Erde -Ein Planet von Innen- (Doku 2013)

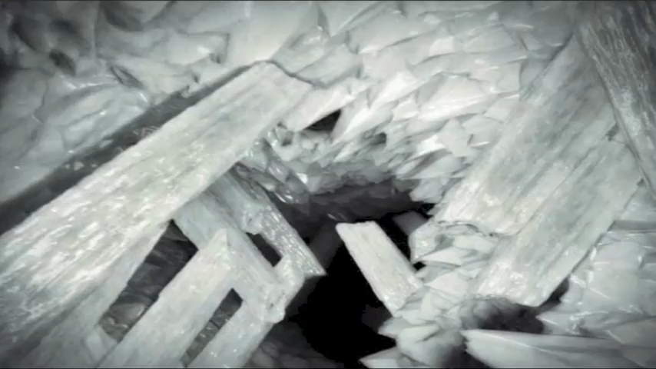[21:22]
300 Meter unter der Chihuahua-Wüste in Mexiko. Manche der Kristalle sind so lang wie ein Bus.
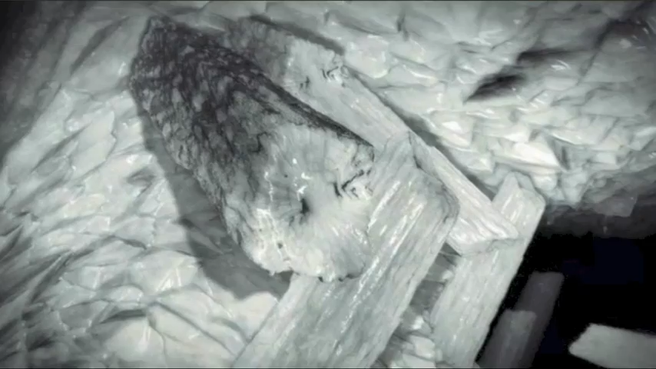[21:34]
Sie sind so weich wie ein Fingernagel und schärfer als eine Rasierklinge.
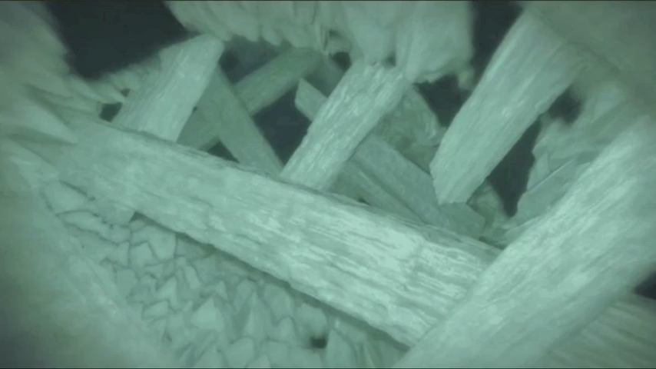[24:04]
Eine Viertelmillion Jahre später legen Minenarbeiter auf der Suche nach Silber die Höhle trocken.
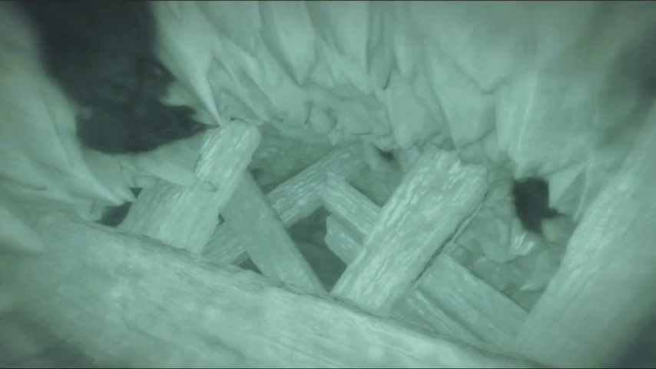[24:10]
Und entdecken eines der größten Wunder dieser Erde.
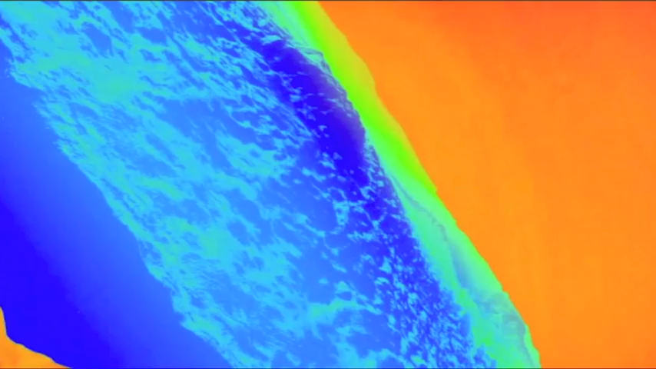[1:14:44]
Sie ist kühler, weil sie mit Wasser durchtränkt ist.